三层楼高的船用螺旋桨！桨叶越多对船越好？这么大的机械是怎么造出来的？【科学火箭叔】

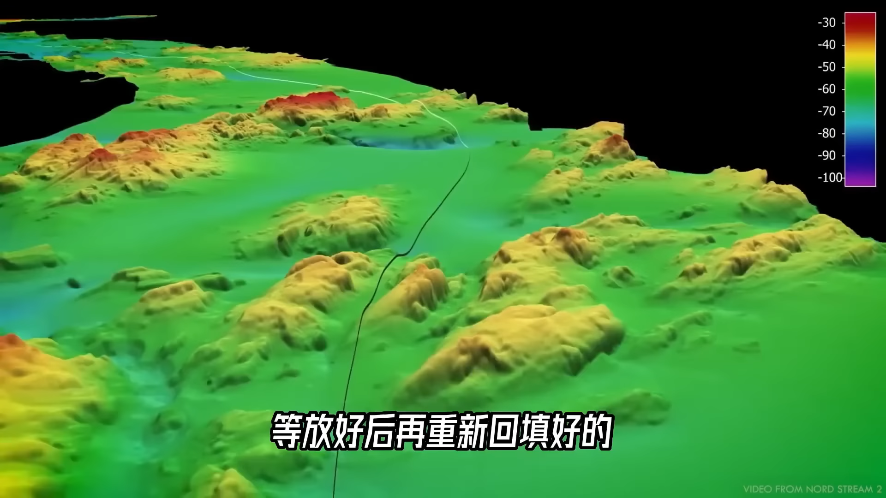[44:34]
放好之后呢再重新回填好的二跨度较大的崎岖海床区